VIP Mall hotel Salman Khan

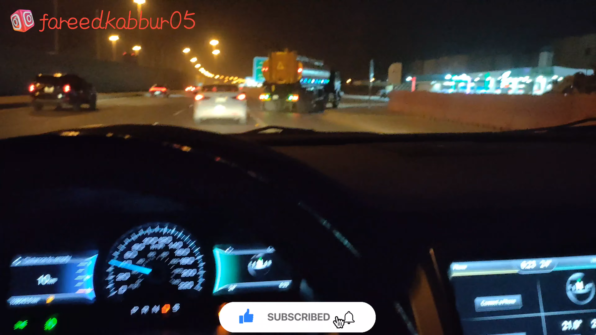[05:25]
तो अभी पेट्रल बंक इदर है पेट्रल डला के फिर आगे
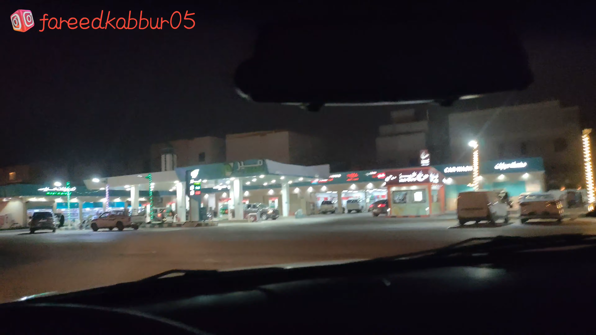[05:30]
बढ़ेंगे पेट्रल डला हो तो भाई टैंचन नहीं रहता है टैंक फुल करा जेते ना टैंचन नहीं रहता है करवा दो यह दोको 90
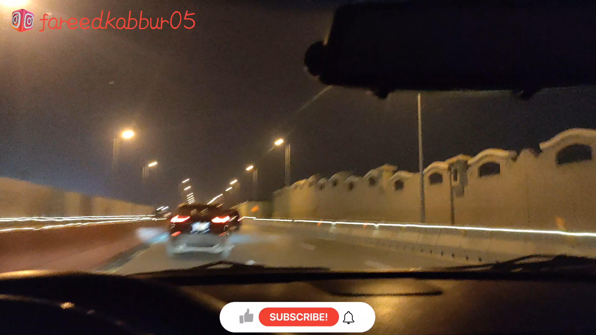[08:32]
अभी ऐसा सीधा जाओ तो रियाद पर्क जाते हैं, लेकिन आगे दवार बंद है दवार यानि वो सरकल, राउंड सरकल है, इसलिए बंद करें कि रियाद सीजन चल रहा है इदर आया तमीमी मौल, अलबेक, बुरुस्टेट चिकन, अभी तमीमी, अलबेक, बुरुस्टेट चिकन
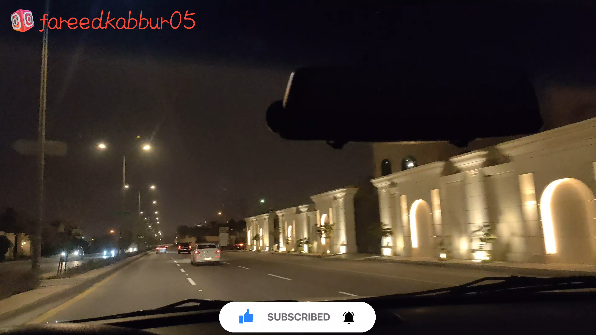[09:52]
हमाई राइट लेगे, अभी जा रहा ह� सीधा, यहाँ पर न, यहाँ पर जो राइट में जो घर दिख रहा है न,
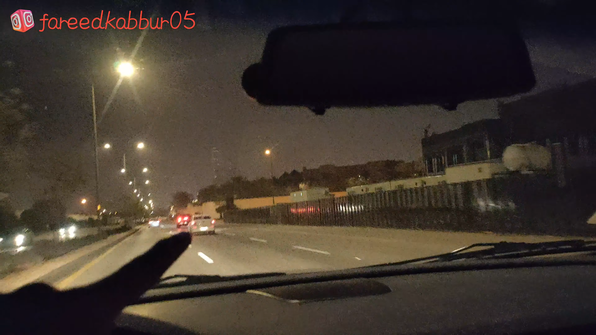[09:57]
एक कॉमपांड है, यहाँ के, सुल्तान के चाचा का घर है, बहुत बड़ा मतलब, इतनी सुकारटी है न,
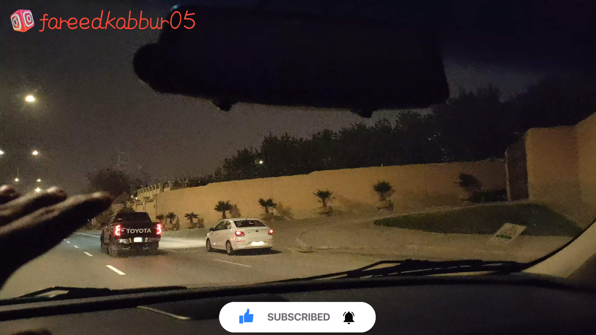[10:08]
यहाँ पर, यह तो बहुत बड़ा घर है भाई, अंदर ए एकडम घर, लेकिन ये कुछ इ
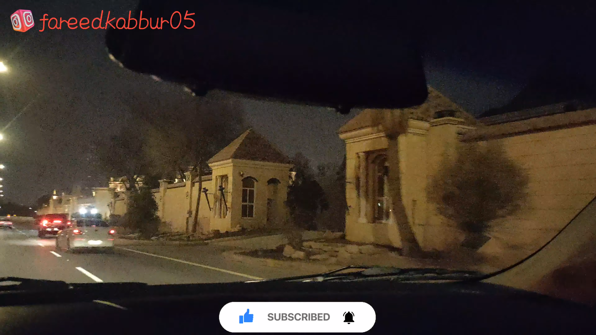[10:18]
यह पता है कि उसके चाचा का घर है जिसके चाचा का घर है
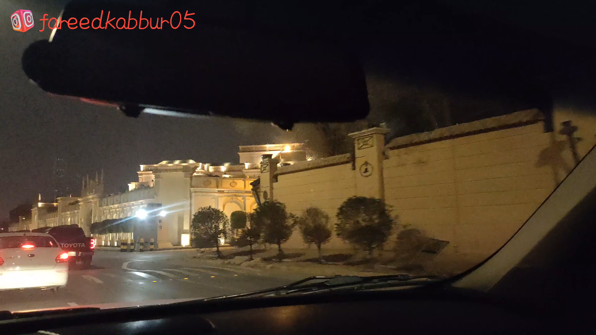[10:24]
महम्मद पिन सलमान के चाचा का घर है यह घर भाई
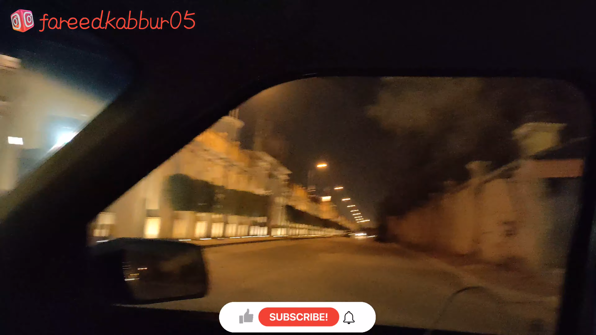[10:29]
इतनी से पोलिस है यहां पर इतना वह है ना चलो जो भी है
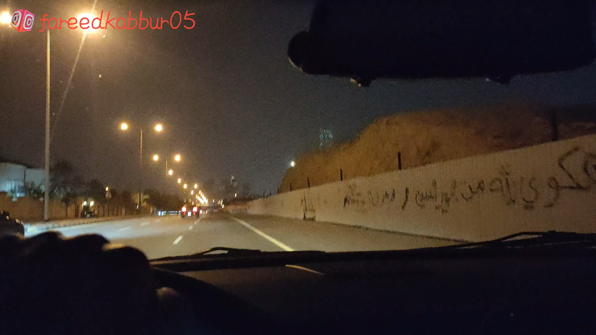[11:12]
सीधा जाते रियाद पार्क में रियाध पार्क महाल में नहीं देख कराहा हैं आगा भाउन
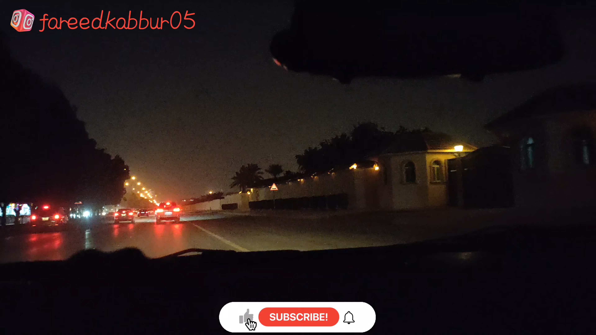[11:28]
फिर राइट मारो प्रियाद पार्क ऊ示
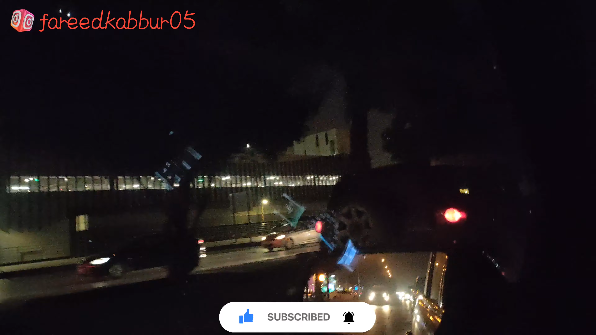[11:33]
करो दूर से इस तरीखें का दिखता है मतलब यह पूरा All-Round है उस साइड भी है इस साइड भी है इसमें गेट पता नहीं कितनी है लेकिन मैं तीन चार देगा हूं गेट इसके
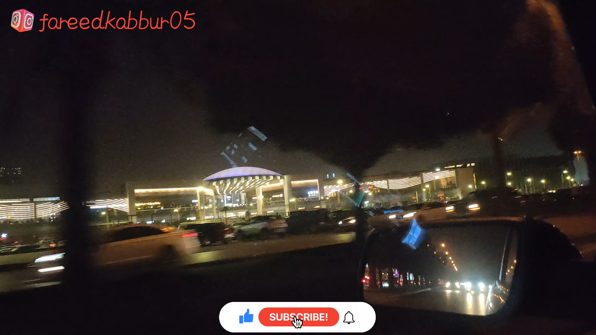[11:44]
मैं ना कल भी आय था इसे राज में लेकिन अंदर एक छोटा सा दुकान खोला हुआ है मतलब बॉस स्केट बॉसमें बॉल डाला है बॉल डालोगे तो चांस